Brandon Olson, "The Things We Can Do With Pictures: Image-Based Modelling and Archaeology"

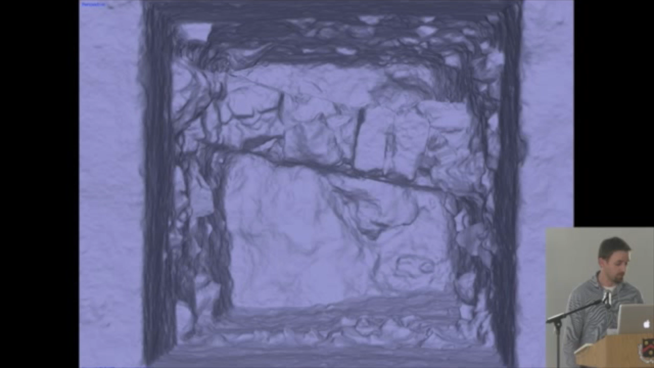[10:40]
You see a little bit more nuance, but not a whole lot. But again, in looking at the numbers, the geometry created with the sparse point cloud consists of 182,000 faces and 91,000 vertices, while the geometry derived from the dense point cloud consists of 1.3 million faces and 661,000 vertices. The difference between the resulting photographic pictures is literally night and day.